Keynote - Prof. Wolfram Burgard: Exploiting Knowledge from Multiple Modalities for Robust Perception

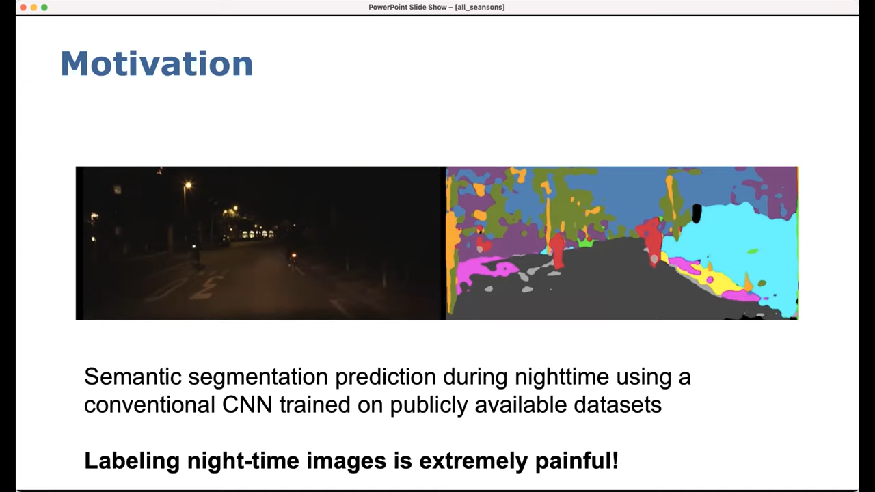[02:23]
belong to so figuring out or labeling such images is extremely expensive and so the idea of this work basically is to to leverage daytime semantic segmentation and another modality to actually bootstrap semantic segmentation also for nighttime so and just to give you an
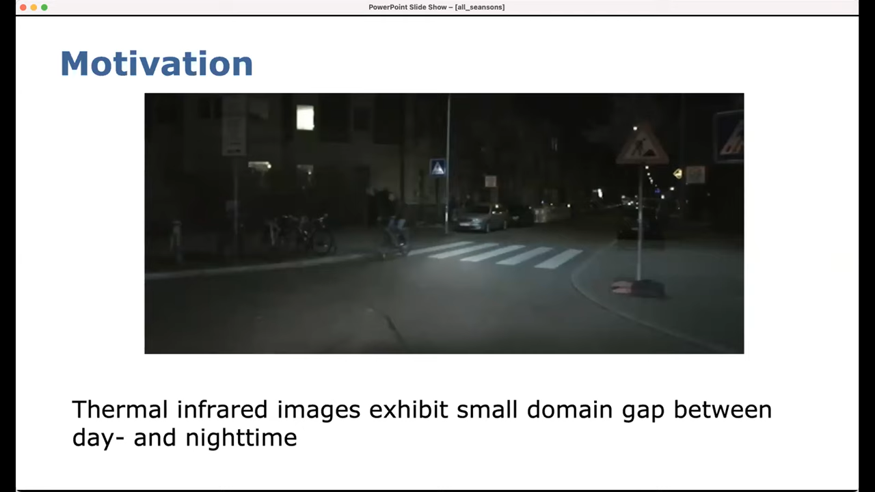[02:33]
intuition why that might be promising here is a typical night scene as well from fry work and what we are doing now is we are basically overlaying this with the corresponding thermal images and from that you can get the impression already that thermal infrared images actually show a substantially
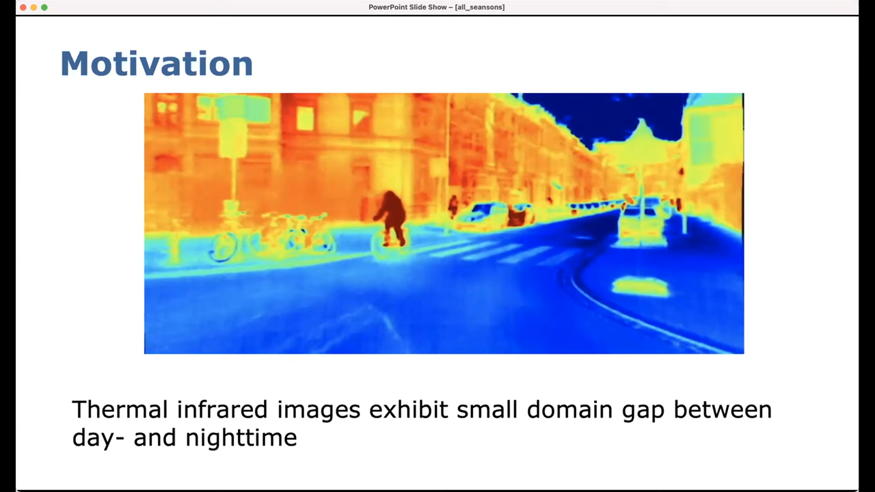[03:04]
smaller domain gap between day and night time and the question is can we leverage that situation in order to train better better semantic segmentation approaches so so the idea here was to basically train that what we call a multimodal heat net that takes rgb
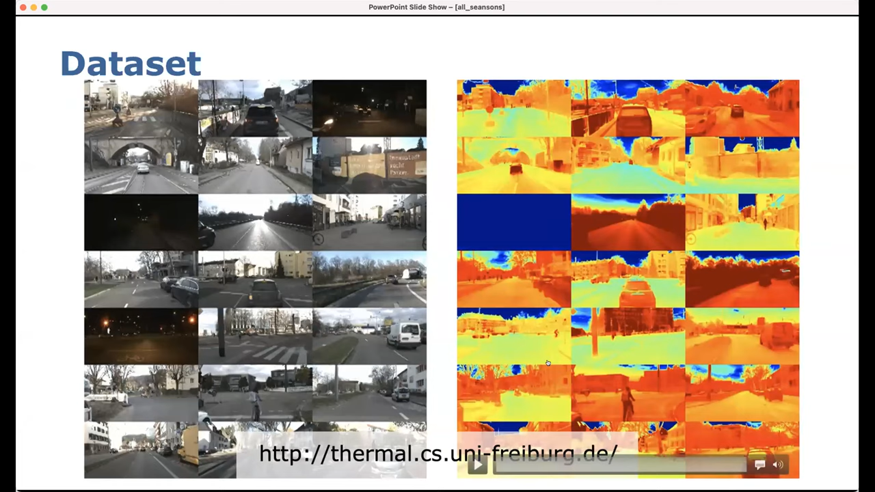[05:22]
small fraction of this data set where you can actually show the um on the left hand side the rgb and on the right hand side uh the thermal images and uh when you apply this and this approach
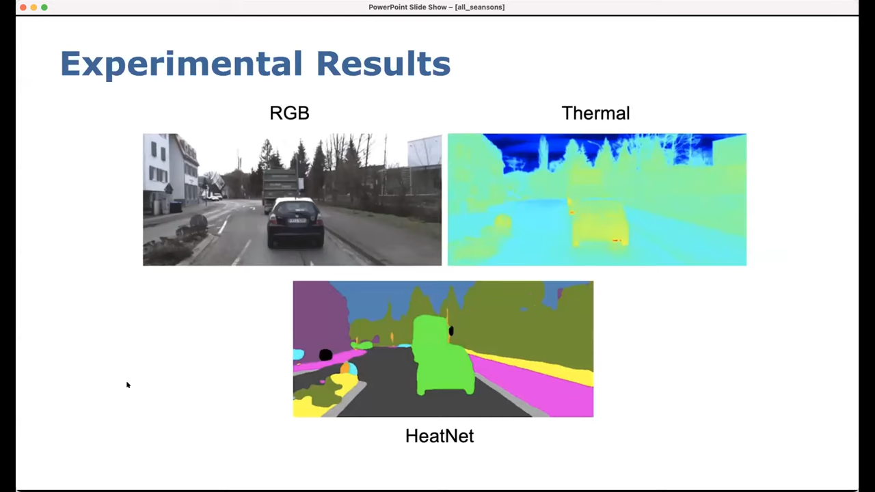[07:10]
showing the performance on uh on a few uh images so this starts with the day scene where things look relatively easy but then
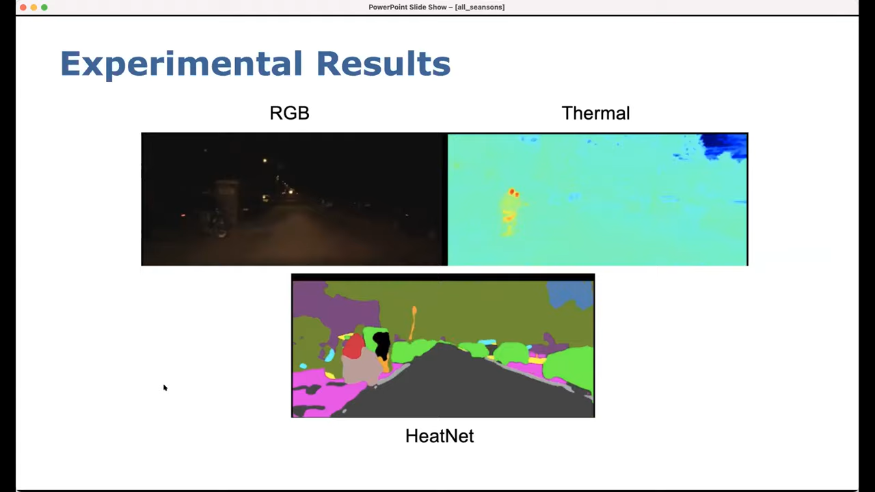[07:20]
it gets into a night scene and what you can see is that the um i mean
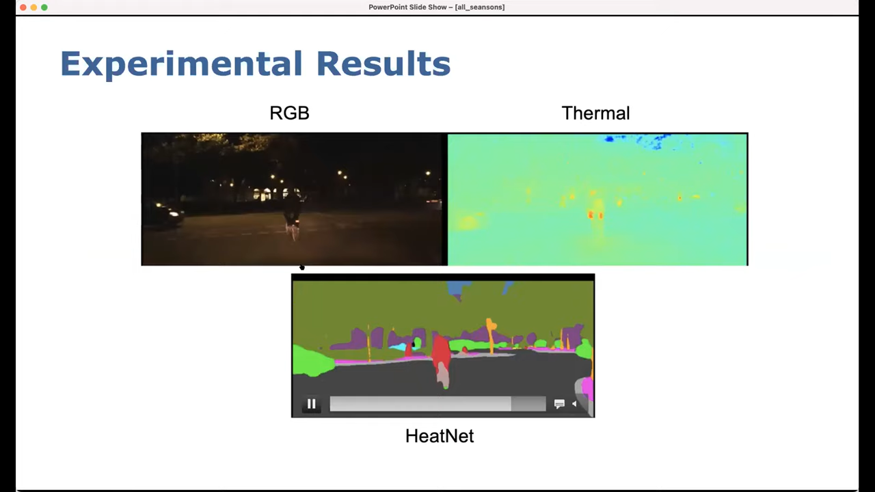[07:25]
this this bicyclist is hardly visible to the human eye uh that the
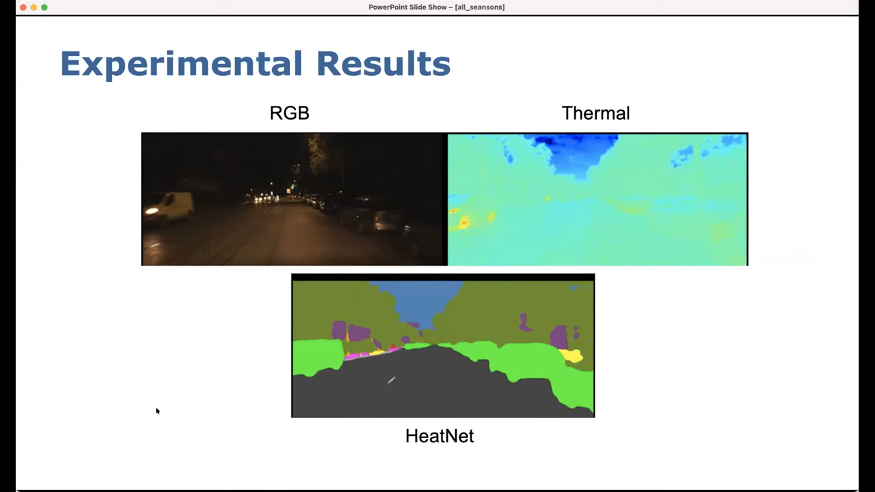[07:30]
segmentation is actually pretty good in this case um there's also some some quantitative evaluation that i can show so
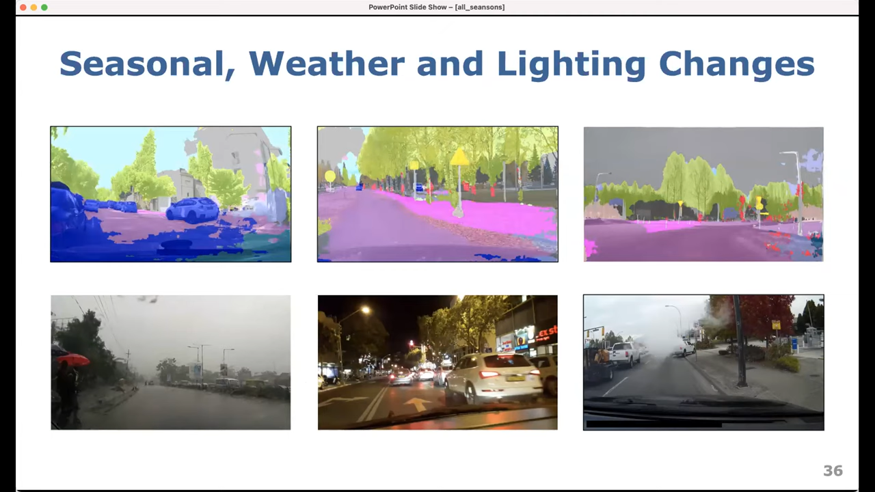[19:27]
um like things that we see here but there are also other aspects that are extremely difficult like for example this uh tram here on the left hand side with a picture of a person person